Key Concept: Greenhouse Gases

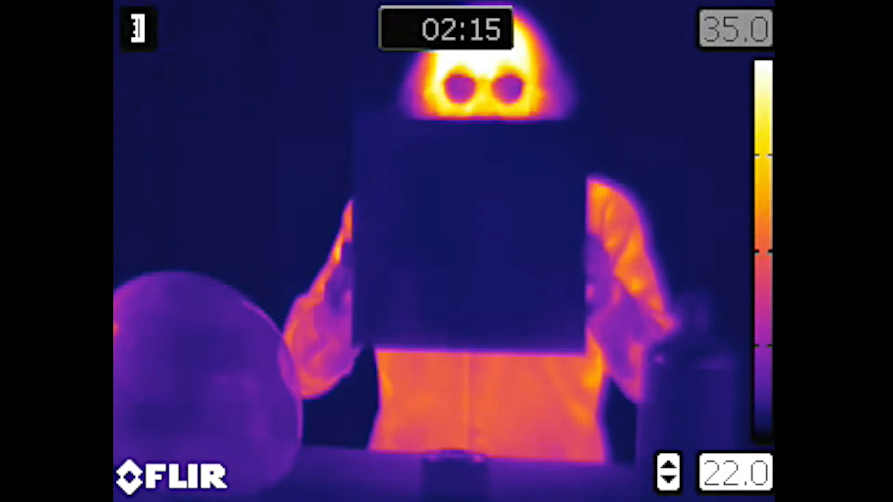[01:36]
You can't see me at all, because this piece of plexiglass does not transmit the thermal radiation.
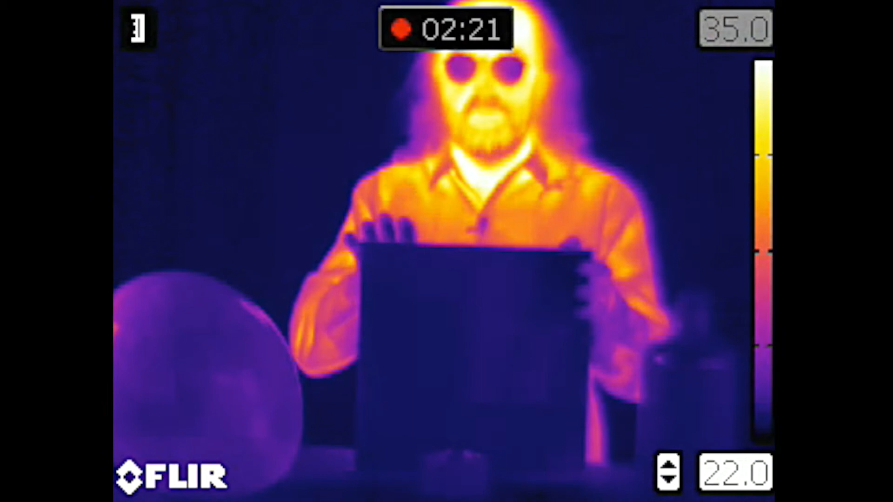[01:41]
It absorbs it and it re-emits it, so the thermal radiation I'm emitting does not make it to the camera.
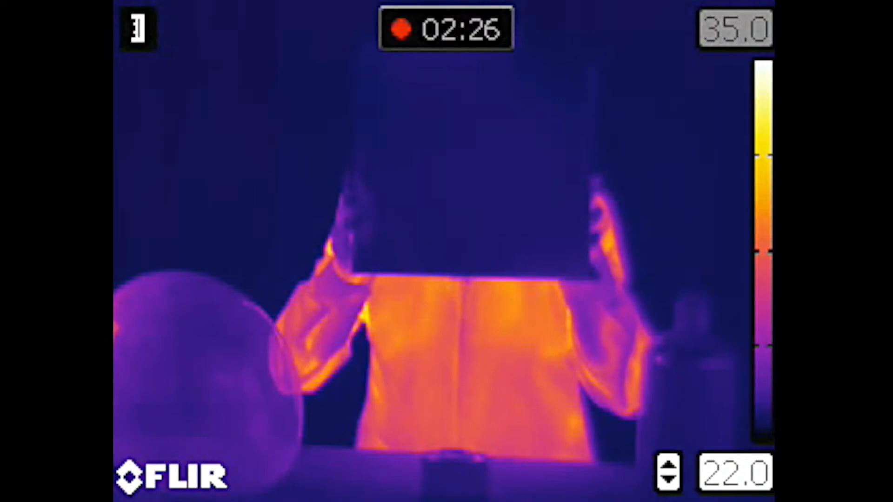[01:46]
Now, it turns out other things that we're accustomed to thinking of as being opaque aren't opaque to the thermal radiation. I have this black balloon here, an invisible light.
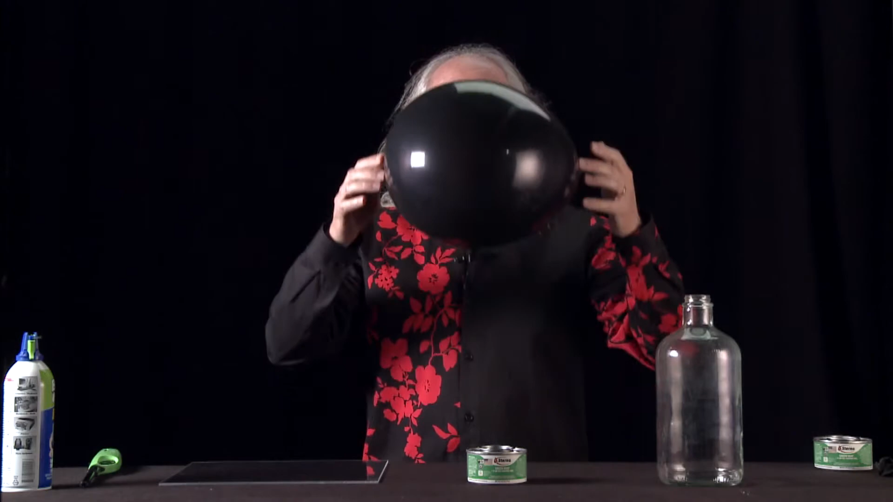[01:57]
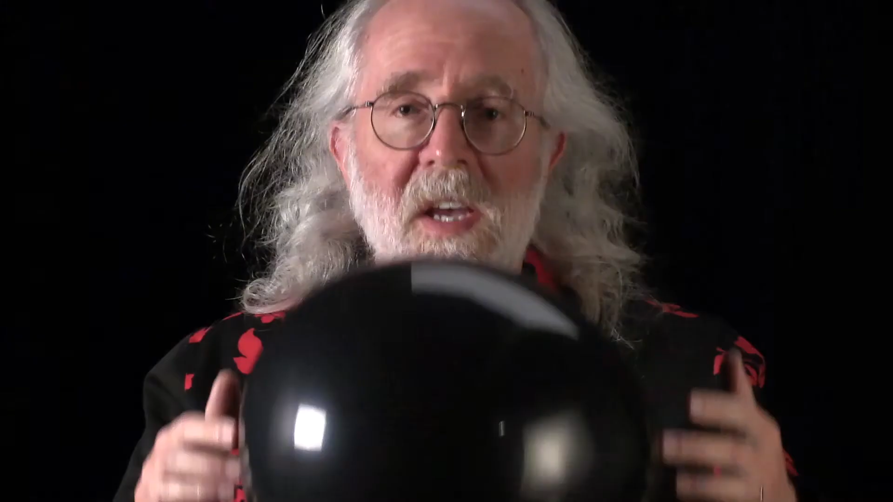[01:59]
If I put this in front of my face, you can't see me, but in the thermal radiation part of the spectrum,
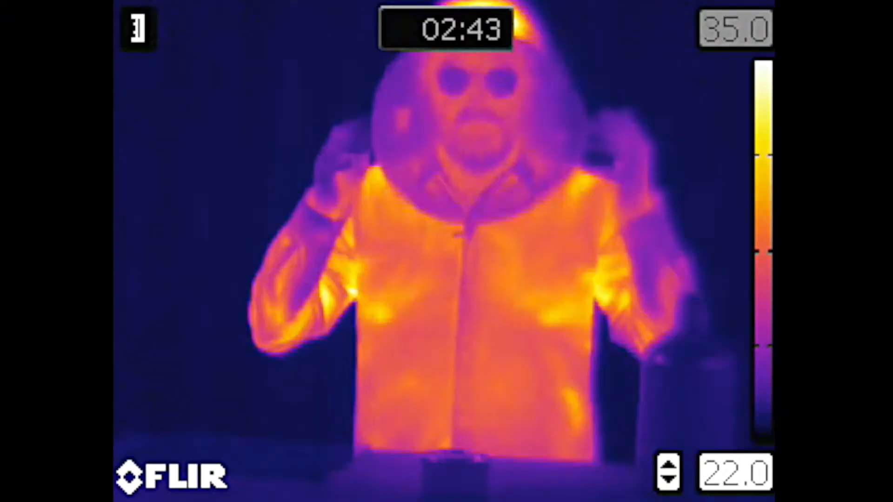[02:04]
if I put this balloon in front of my face, you can still see me very much.
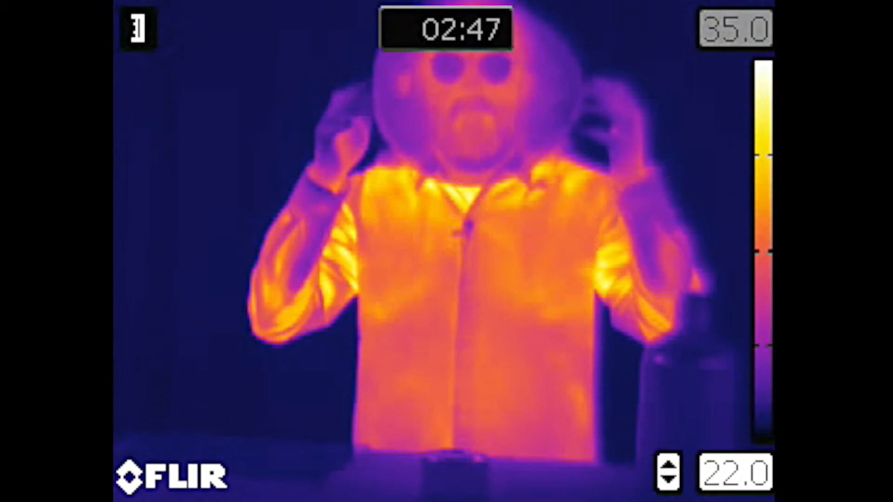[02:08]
The reason is, this is a very, very thin piece of latex,
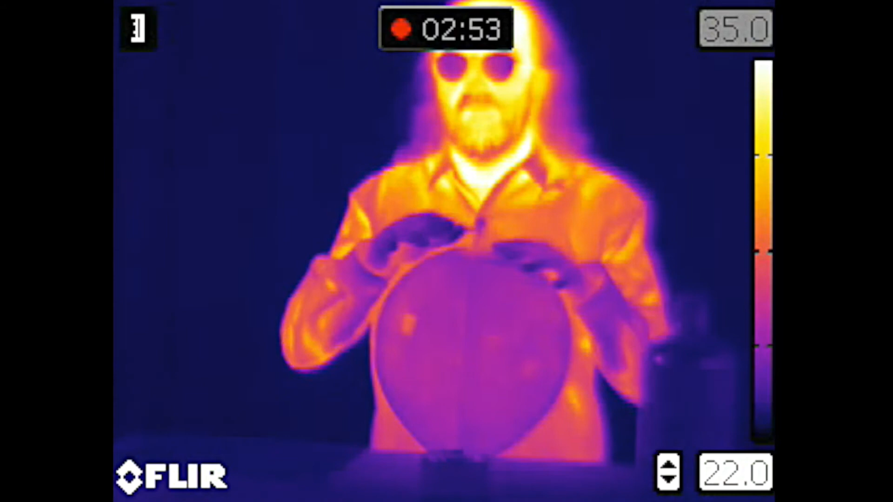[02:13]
and it's thin enough that the thermal radiation makes it through, but inside here, there's black pigment.
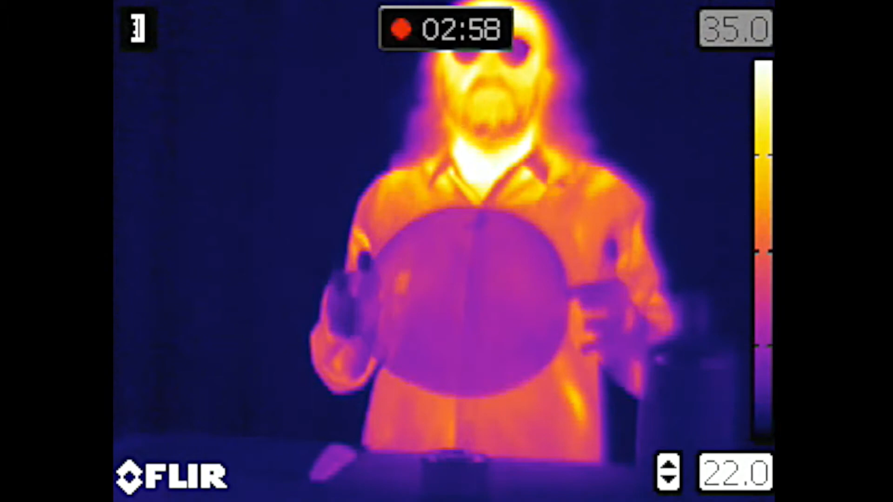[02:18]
The black pigment absorbs visible light, but it has nothing to do with the thermal radiation.
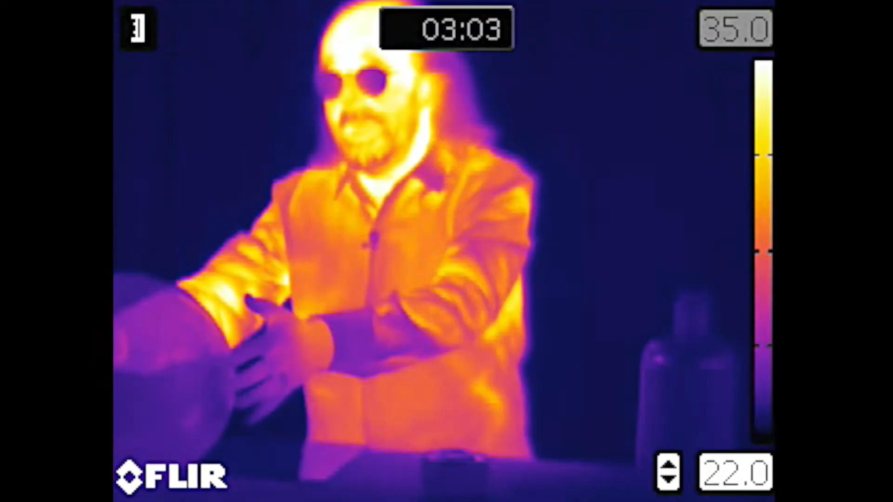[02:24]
You can see through it in the thermal radiation part of the spectrum. The most important thing that we have to think about that absorbs and emits thermal radiation is greenhouse gases.
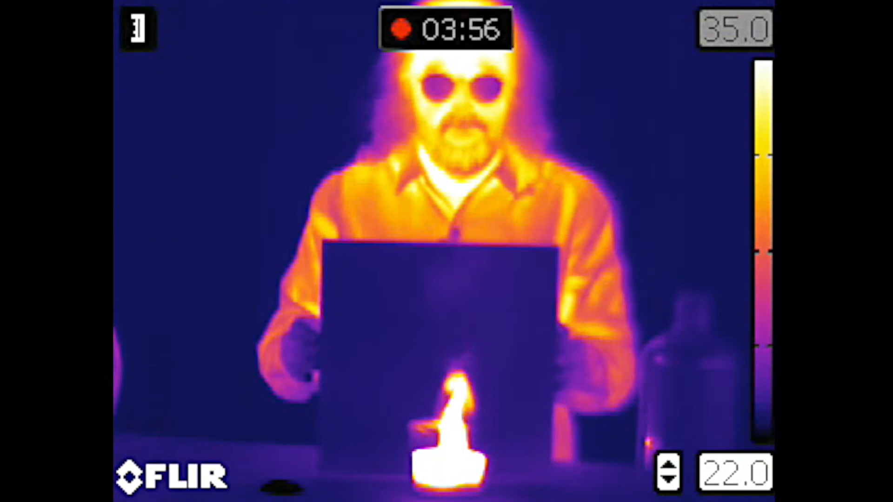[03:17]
So check it out on the thermal camera, and you can see a plume of gases coming off of there.
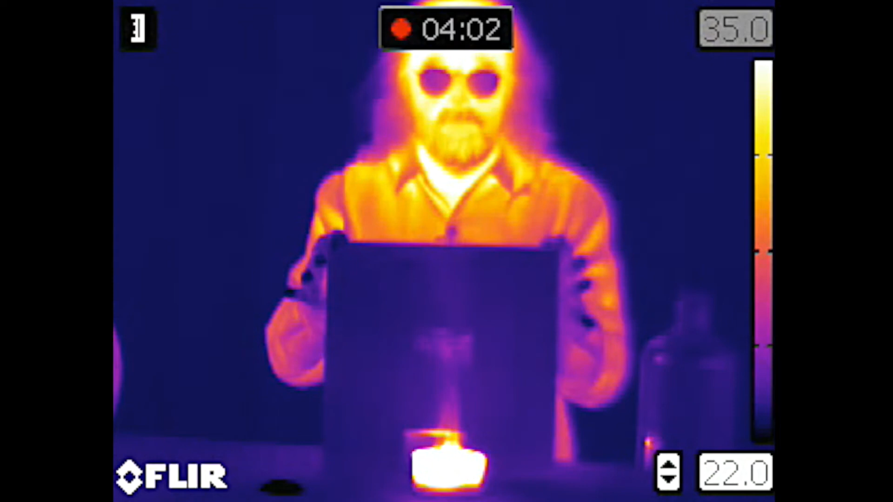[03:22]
It's a huge plume of greenhouse gases. And I can feel them up here, and I'm feeling not mostly the warmth.
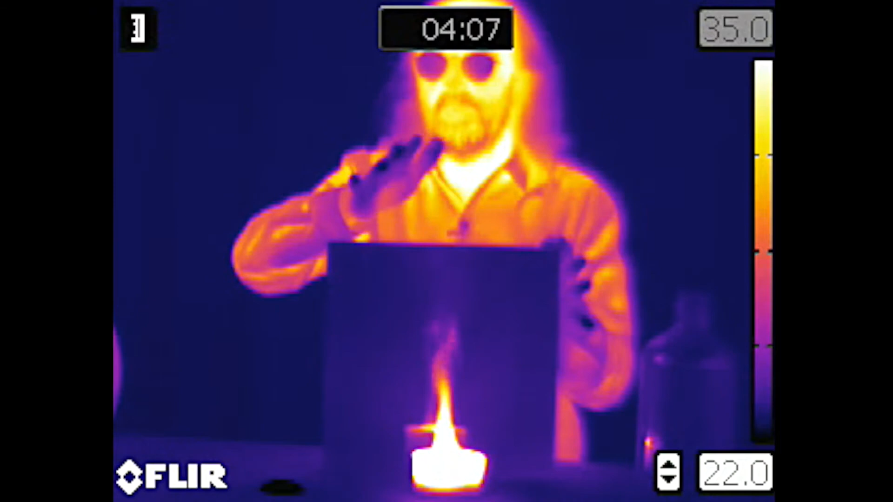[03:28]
I'm feeling the thermal radiation they emit.
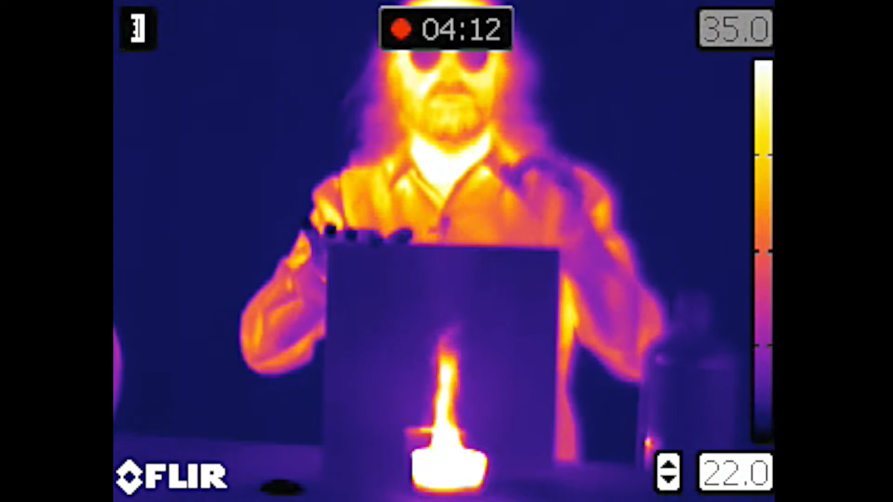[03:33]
So when we put these gases in the atmosphere, they emit thermal radiation. And they shine their thermal radiation down on the Earth, and it keeps the Earth warmer. When the Earth radiates energy out to space, it gets absorbed by the greenhouse gases in the atmosphere and re-emitted.